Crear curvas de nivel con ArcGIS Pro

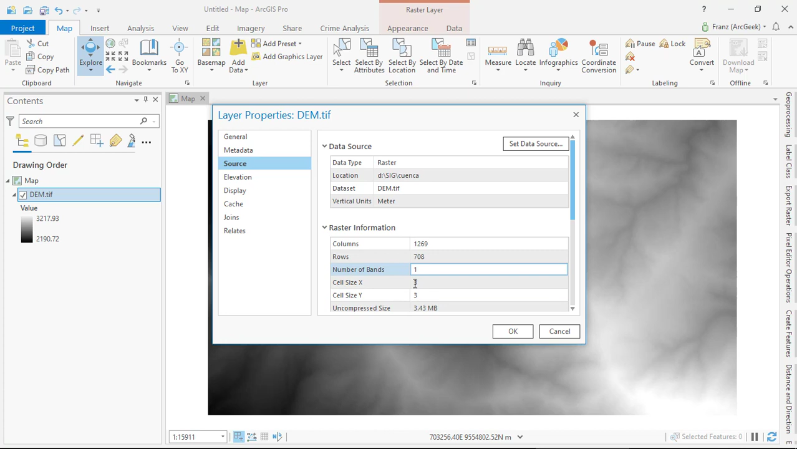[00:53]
lo que significa que puedo generar curvas de nivel mínimo cada 3 metros. Podría generar curvas tal vez de 1 metro,
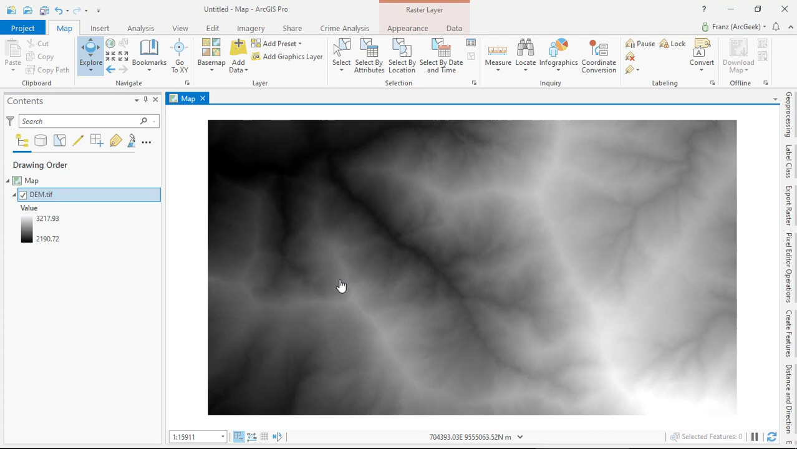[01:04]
pero eso sería algo antitécnico porque la resolución sería a final de 3 metros. Ahora el siguiente paso nos vamos en Análisis y abrimos la herramienta Tools, que sería el Toolbox. Nos vamos donde dice Toolboxes.
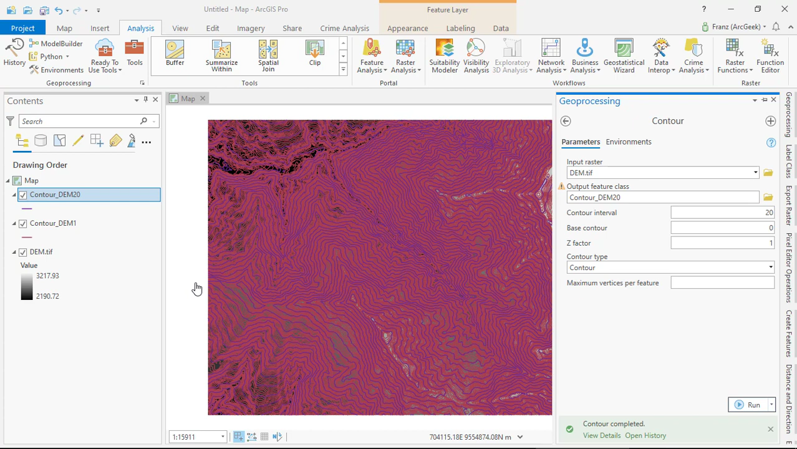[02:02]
Si abro la tabla de atributos con clic derecho, Atribute Table. En este caso, en el campo Contour, vamos a tener la altitud de cada una de las curvas de nivel.
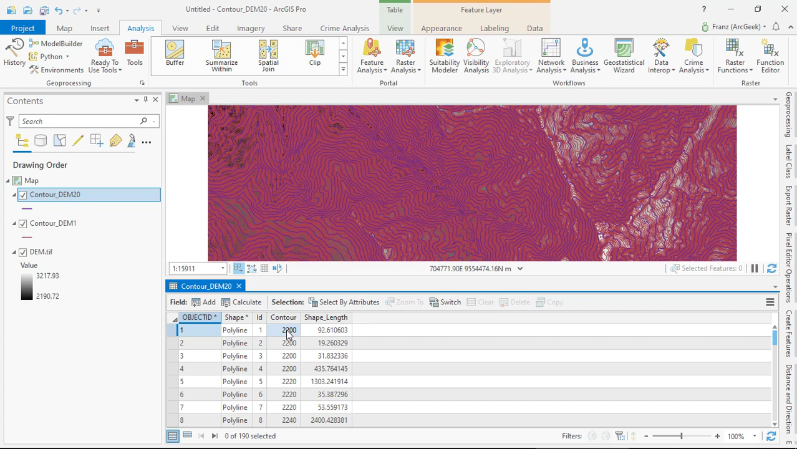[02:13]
Por ejemplo, si selecciono esta, esta curva de nivel tiene 2,780 metros sobre el nivel del mar. Adicionalmente, si quiero ver los valores de las etiquetas, selecciono la capa. Me voy donde dice Labeling. En Layer, activo Label.